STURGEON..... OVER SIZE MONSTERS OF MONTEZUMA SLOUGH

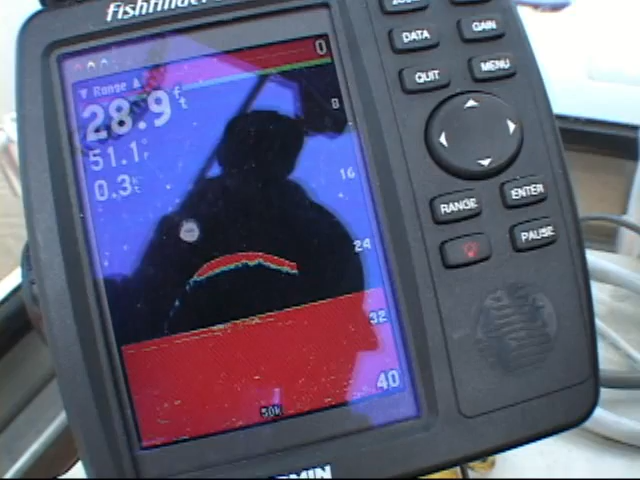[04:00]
On screen: depth 28.9 ft, water 51.1°F
I'm starting to show fish right now. We'll get one any time.
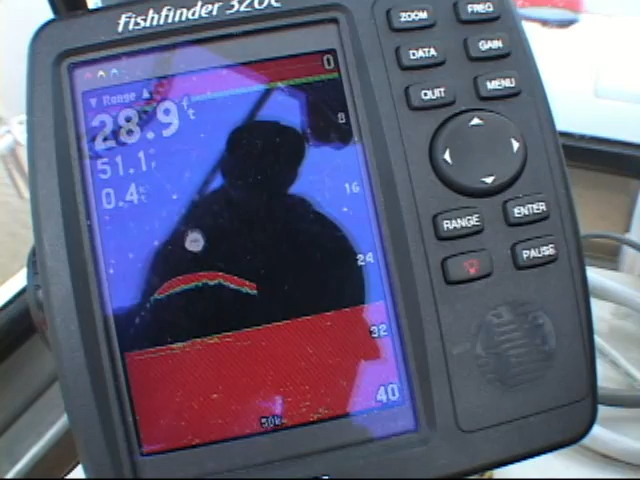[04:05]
On screen: depth 28.9 ft, water 51.1°F
That's a big one right there.
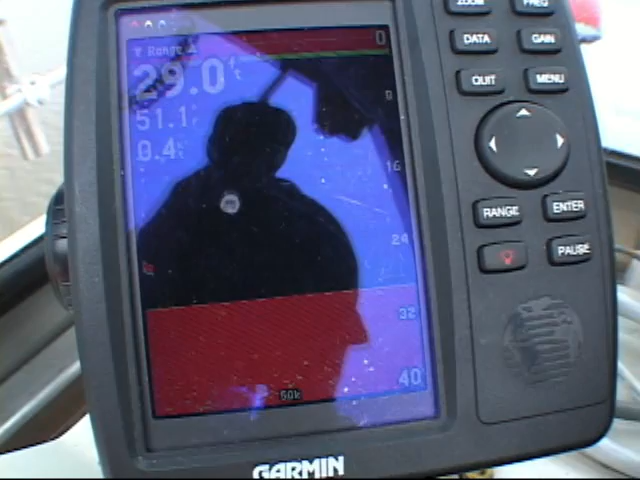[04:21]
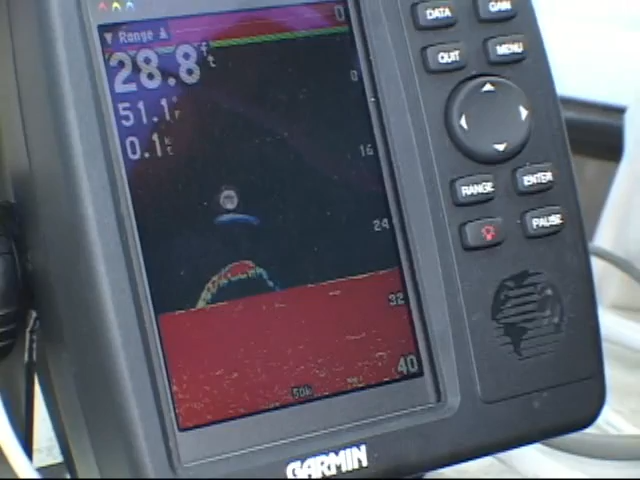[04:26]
On screen: depth 28.8 ft
There's one right on the bottom. Watch your poles. We're at the right spot now.
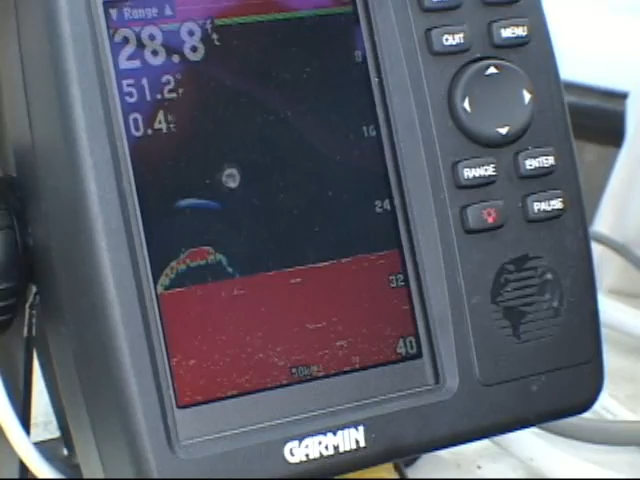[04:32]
Another one coming by.
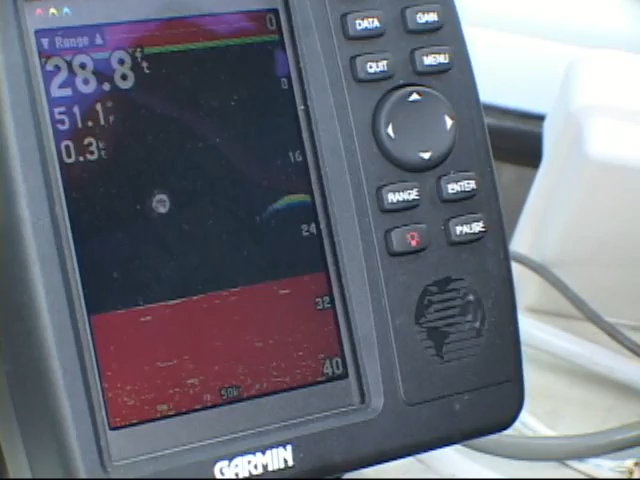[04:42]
On screen: depth 28.8 ft
It looks like a bass. It's sturdy.
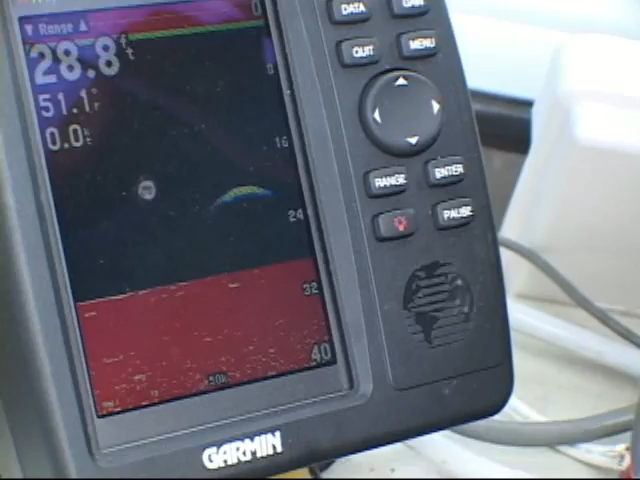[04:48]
On screen: depth 28.8 ft
Don't take your eyes off the pole.